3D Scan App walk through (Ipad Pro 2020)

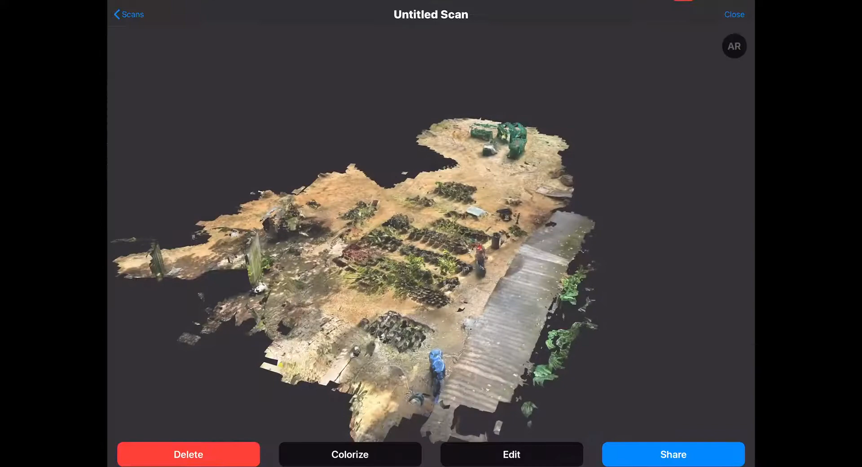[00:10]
So as you can see I have loaded up a file which I went to the park recently to do some scanning
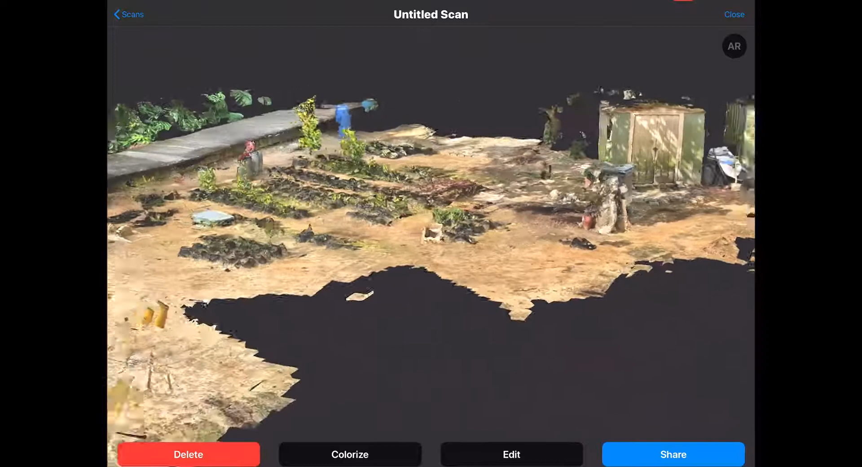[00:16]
and it's alright you know it doesn't really take
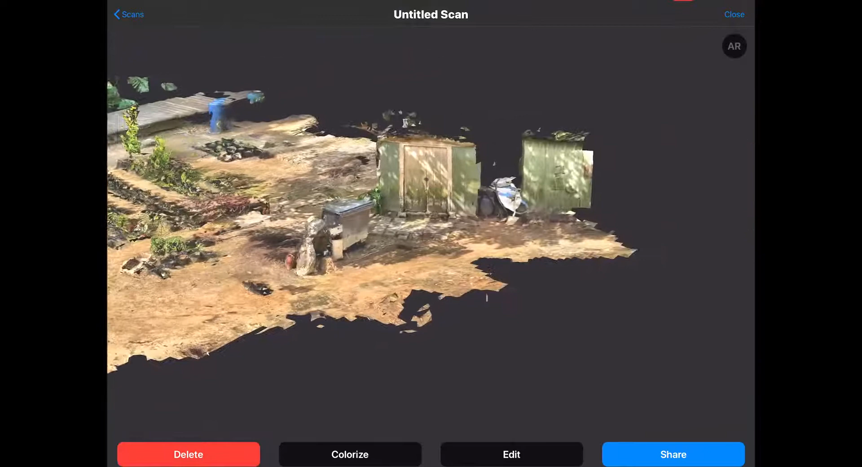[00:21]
to like organic geometry where all the plants are missing but you can see pretty much preserve most of the details on hard surface objects fairly okay and
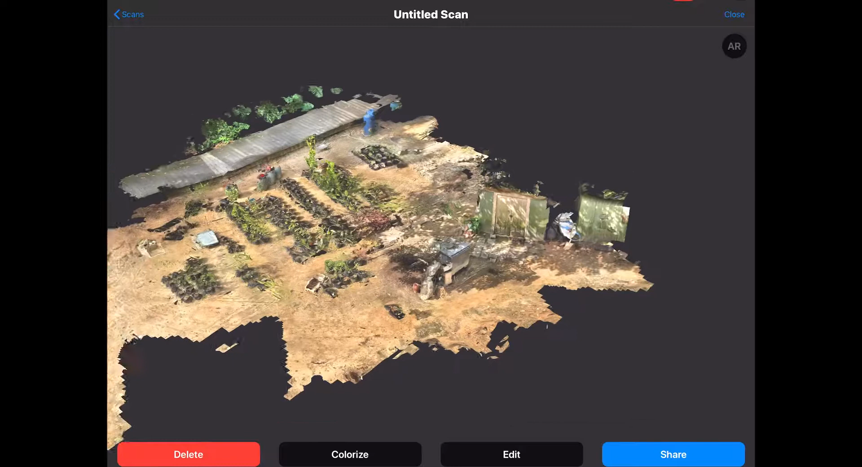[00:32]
I think it makes a pretty good basis on like how
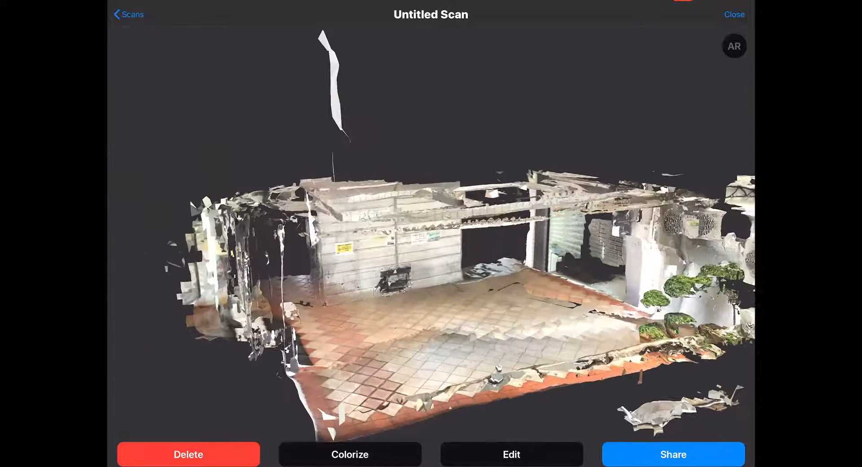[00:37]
your environment can be if you just don't want to model the item and
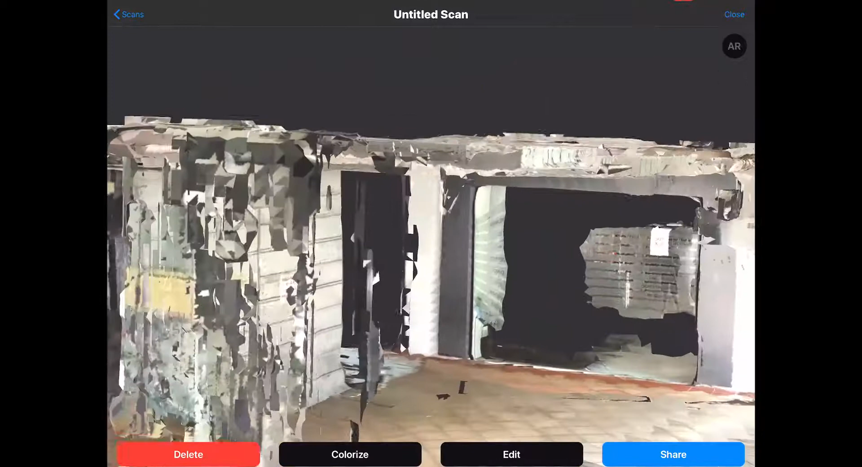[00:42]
this one over here is from BrassBassar Complex and yeah
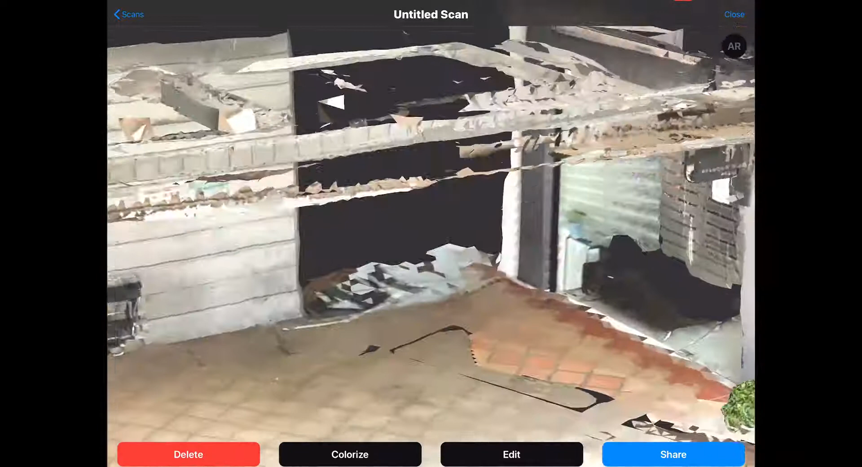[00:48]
it retains most of the space pretty okay but reflective surfaces aren't exactly the strong point of this app so over here you see me just
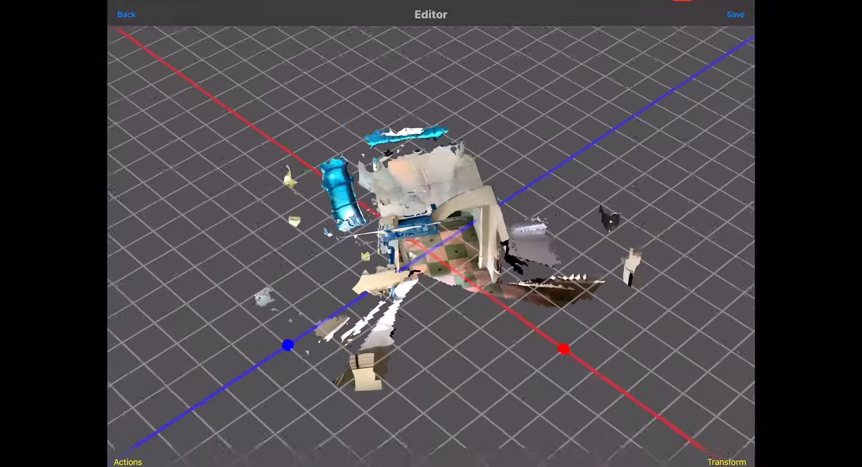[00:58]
running through another model which I scanned which is um kind of like a ladder
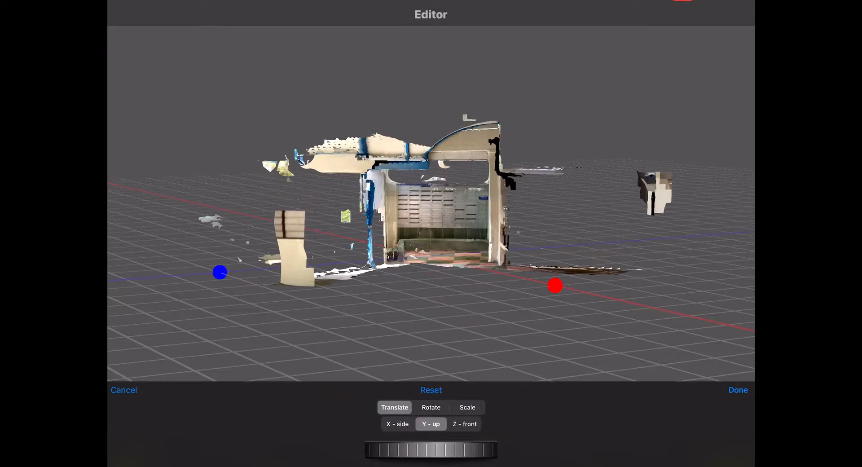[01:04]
box area at our flats and the basic controls for it are actually really really rudimentary like scale transform rotate
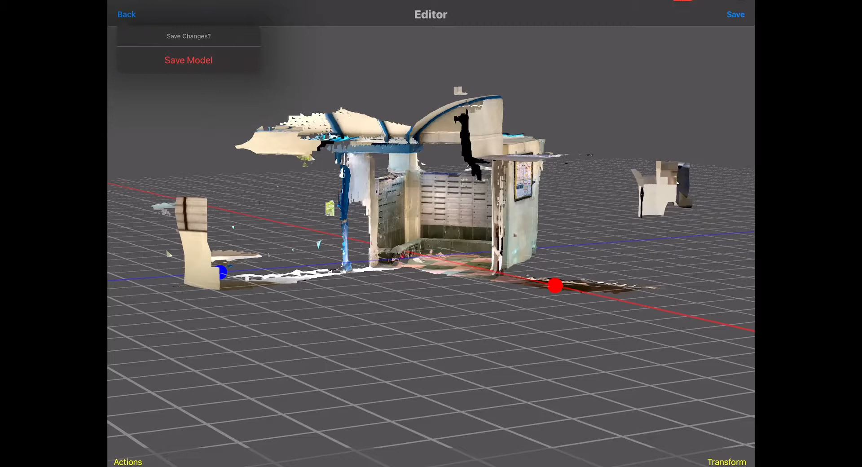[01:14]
and you just kind of just save the model most of the
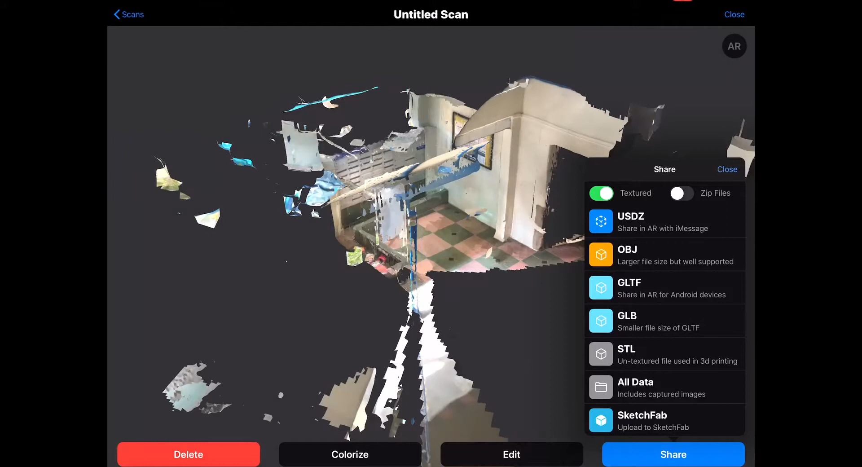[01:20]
major formats are supported and you can just like set the zip option over there and just use
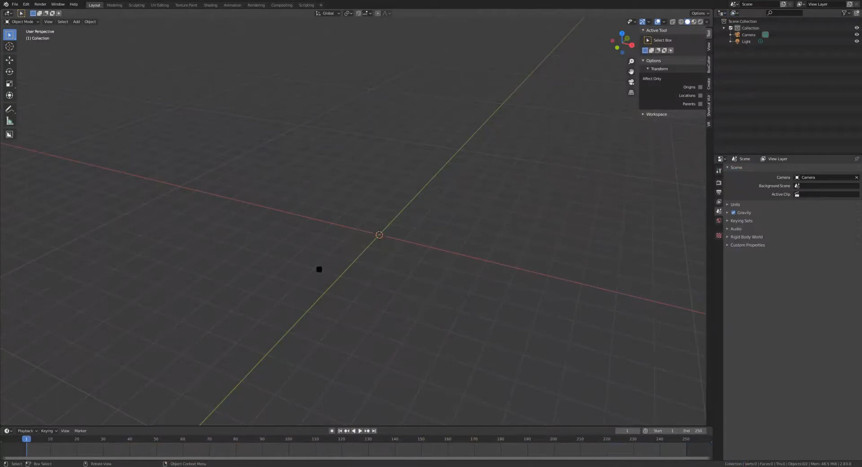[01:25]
your cloud service to transfer it to your PC so over here in blender you see
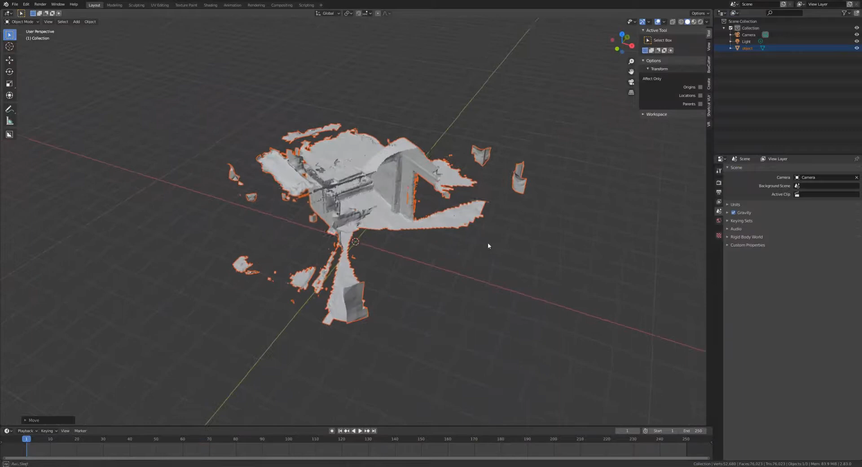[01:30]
like actually has this geometry created pretty okay and
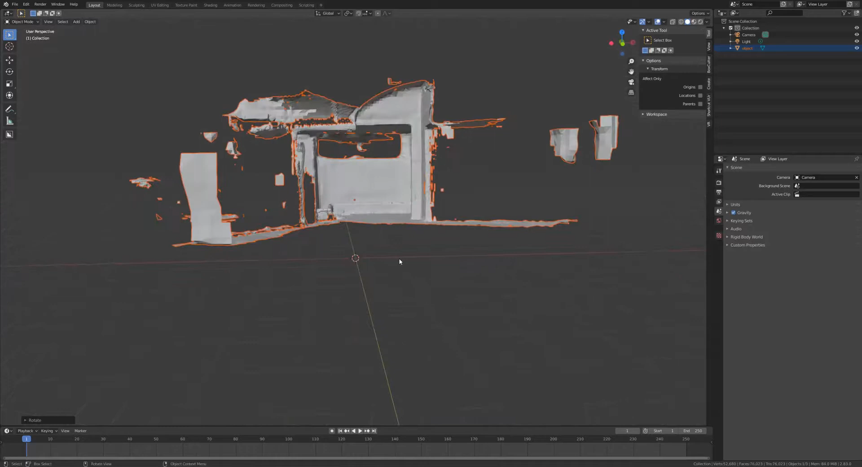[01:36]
it's mostly triangulated which is the unfortunate thing but when you add in the texture I think I believe it's ptex or something back to the model it actually looks okay but
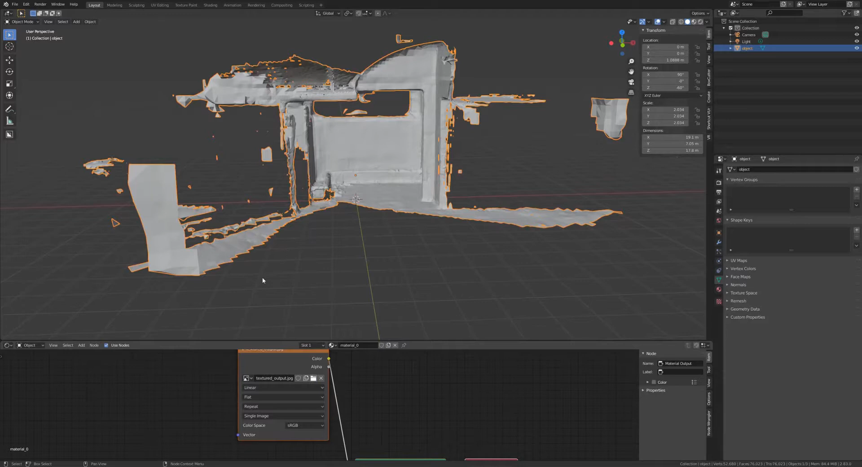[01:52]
because most of the colors have been picked in so I don't think you get
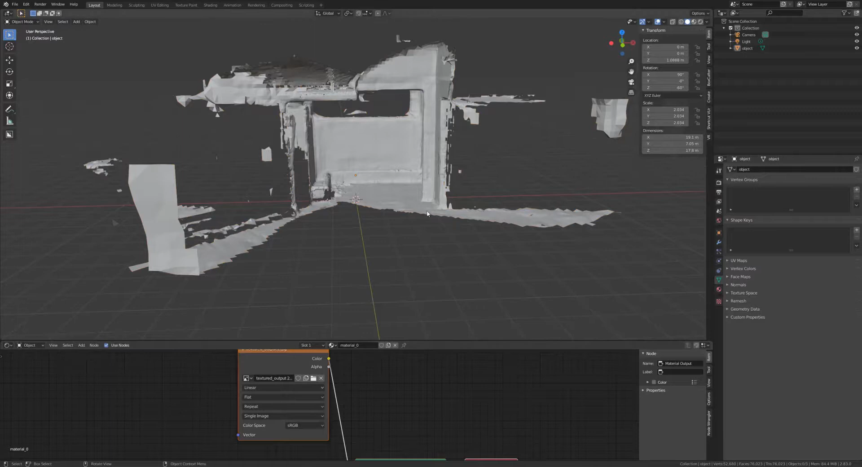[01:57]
like that much control over like how you want your surfaces to look that's the unfortunate thing but the good thing is